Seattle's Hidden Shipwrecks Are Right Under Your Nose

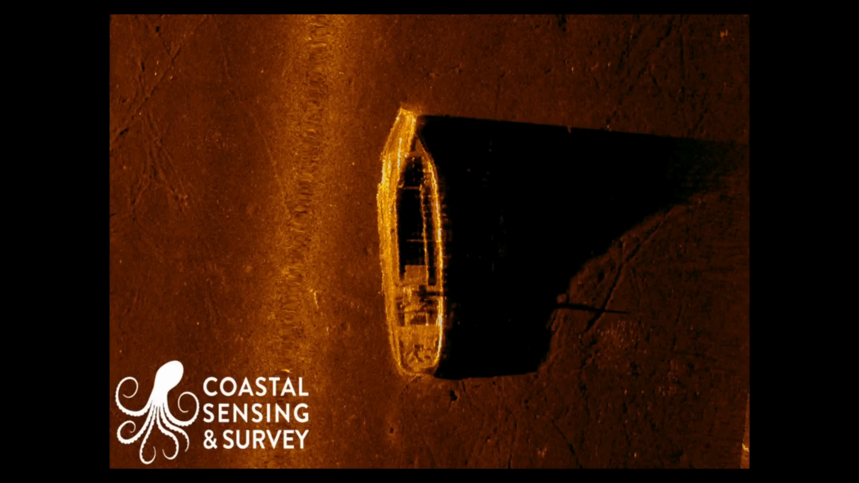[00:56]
sailboats, canoes, landing craft, and even ladders.
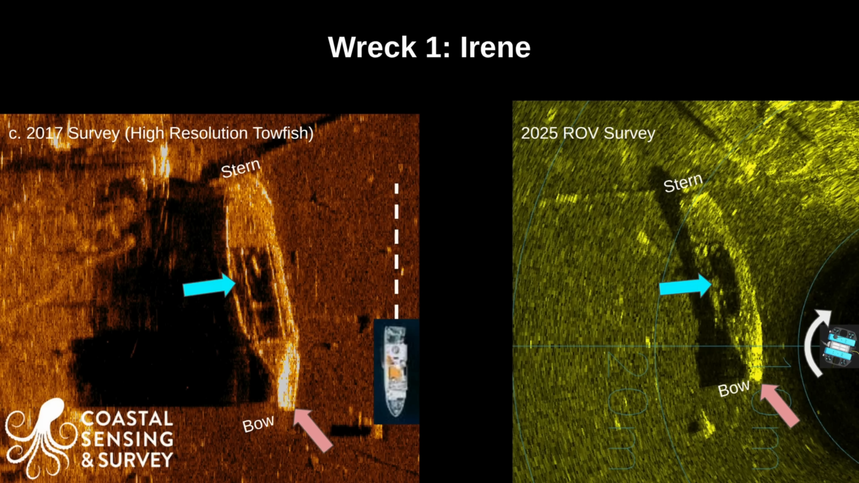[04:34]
Comparing this with the historical survey, we see a clear match. The cyan arrows highlight the same internal collapsed cavity, with the red arrows pointing out the strong return from the bow. Additionally, in the surrounding environment, we see a linear feature in blue,
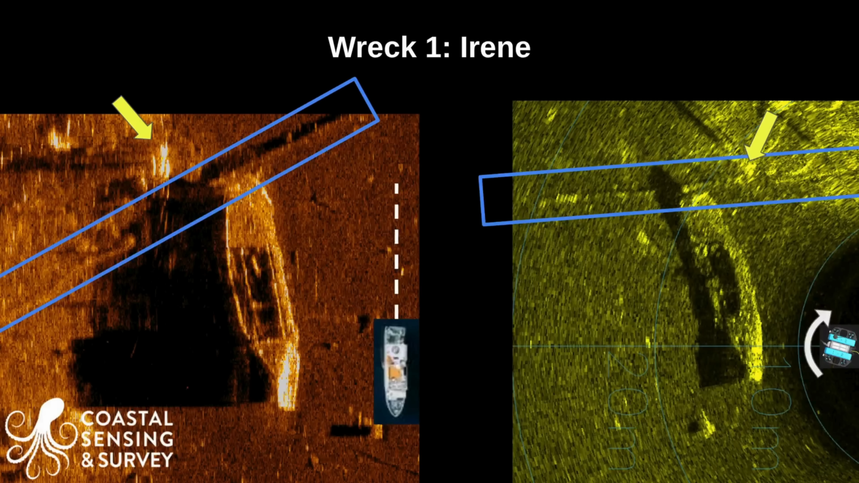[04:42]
likely a log or pipe, as well as the yellow arrow pier pilings.
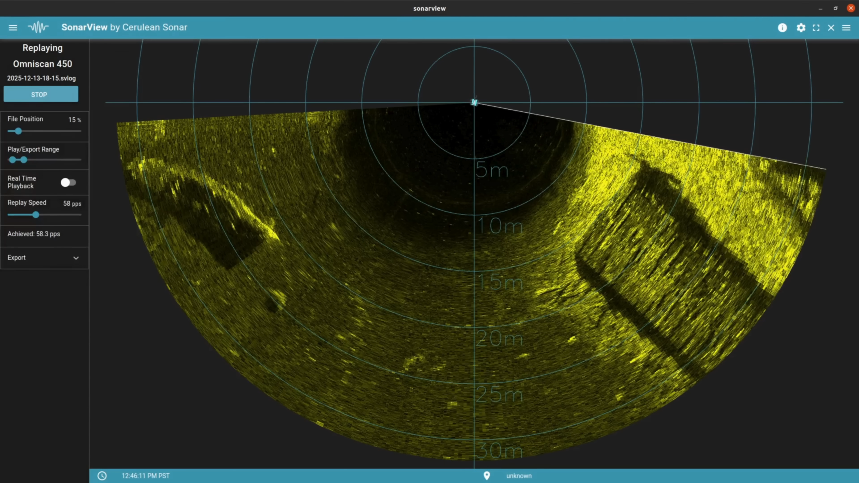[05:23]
And wow, yeah, there she is, not far at all and certainly larger than life.
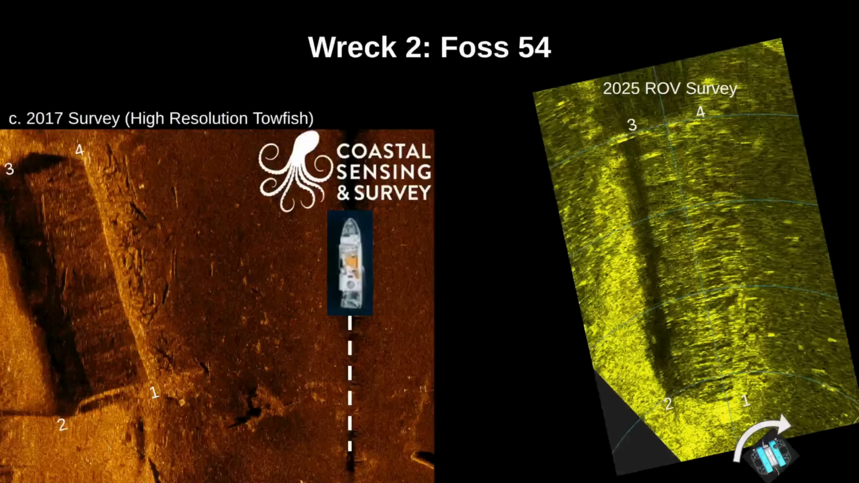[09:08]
Checking against the previous survey, this is a solid one-to-one match, due to the size and shape of the barge,
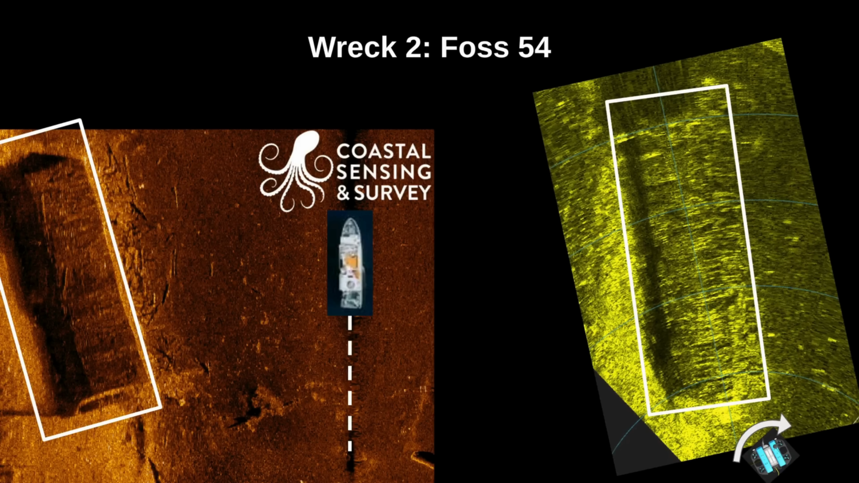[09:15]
as well as the presence of the debris field off to the right side.
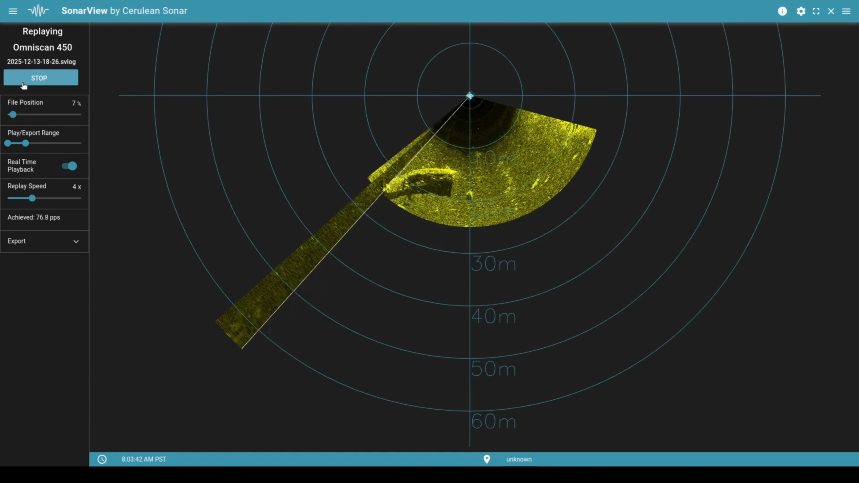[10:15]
Resolution degrades at these longer distances, but it might be good enough to make out a large target. Something is reflecting sound at the 50 meter mark, past Irene, though it's not conclusive.
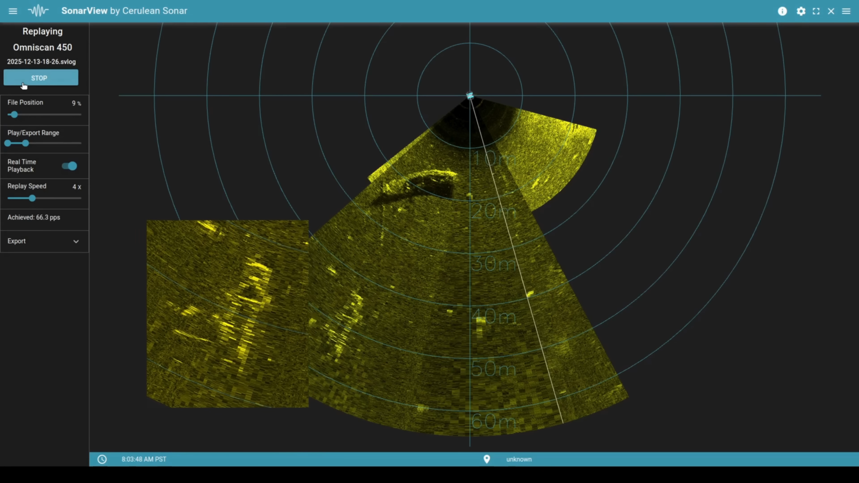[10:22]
We did a second sweep to include the barge as an additional bearing.
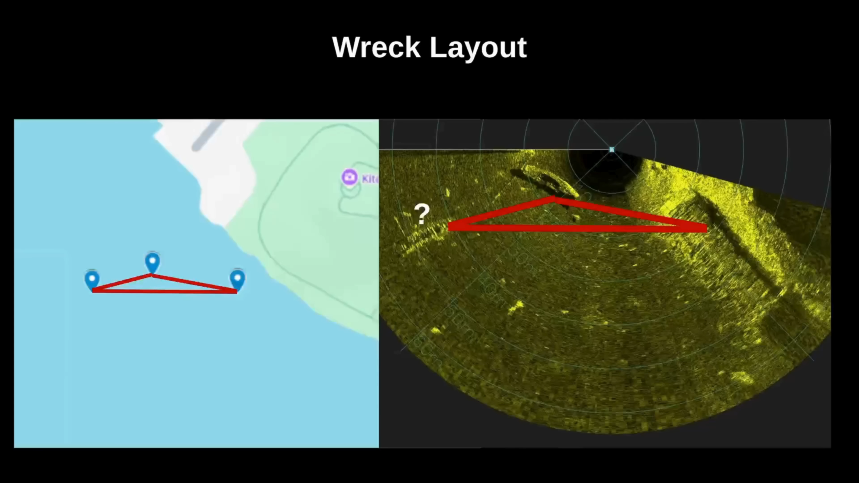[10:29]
After aligning the maps, it looks like our mystery target is in the right spot, and certainly worth exploring.
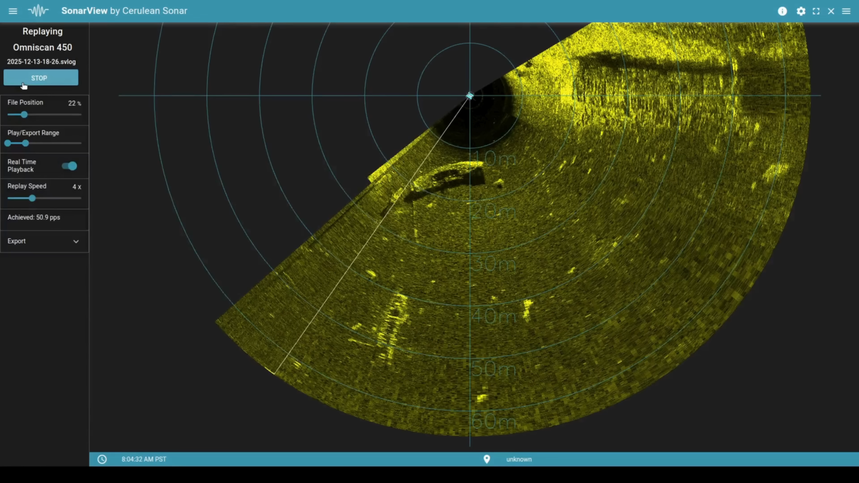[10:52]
We keep repeating this process to slowly close in on the target.
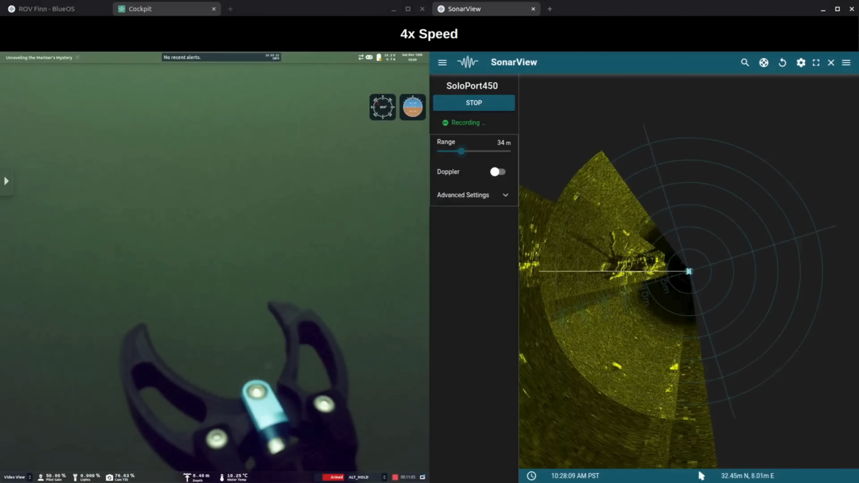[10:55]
Notice how the resolution has improved at close range, and now this definitely looks like a ship.
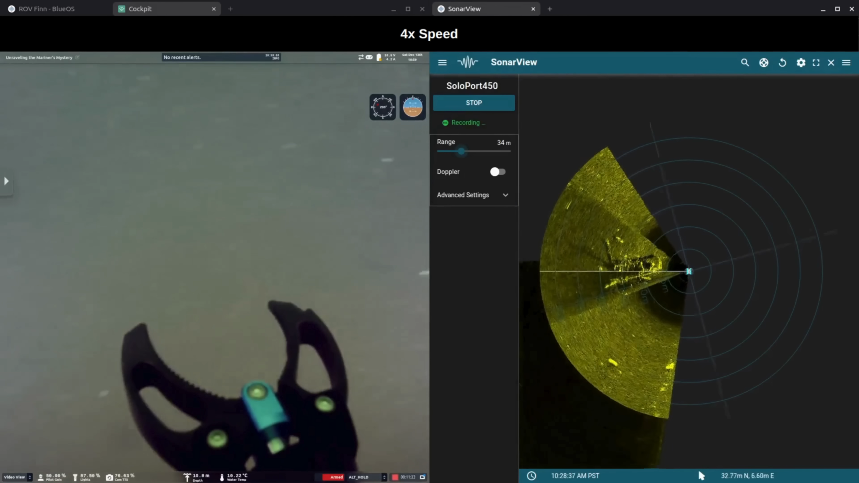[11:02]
The clip is at 4x speed and shows the live pilot view.
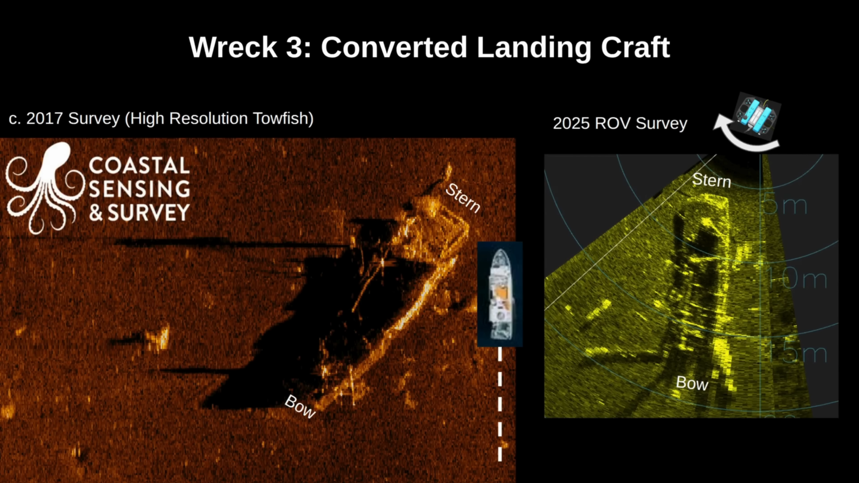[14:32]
However, one key similarity is the main cavity adjacent to a bright return, which is likely the tow post.
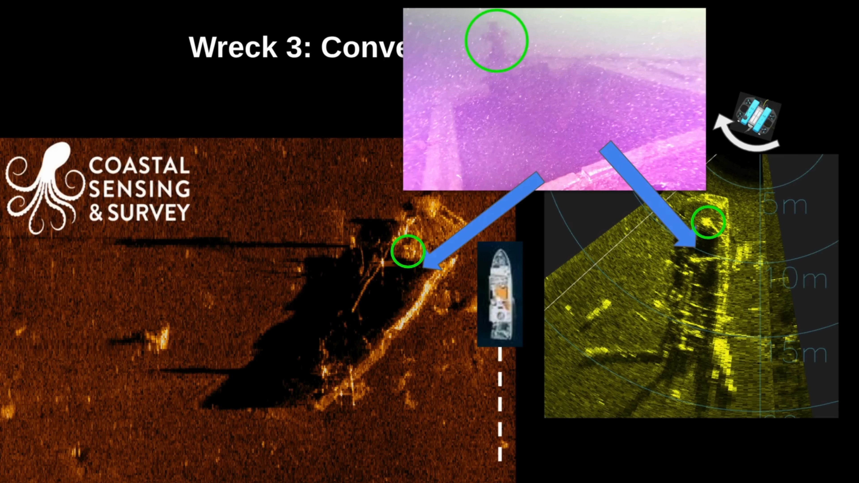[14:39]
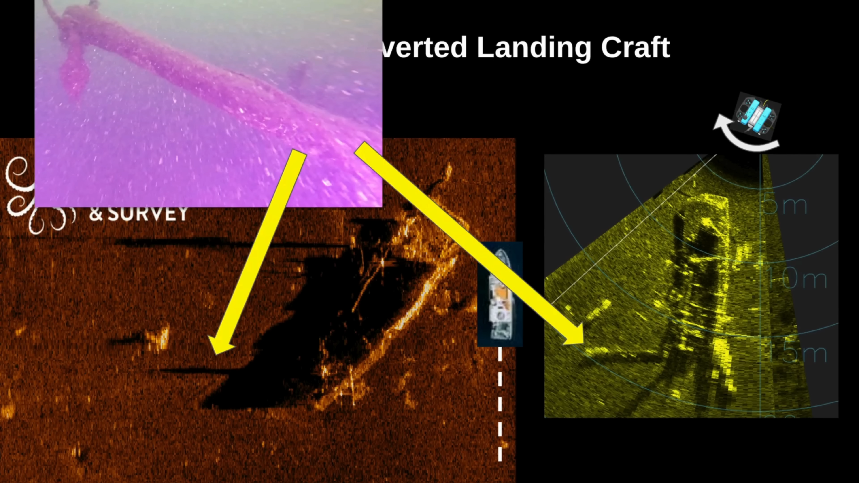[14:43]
We also see this elongated structure and shadow, which could be the pulley and boom. Crucial identification details came from the virtual museum.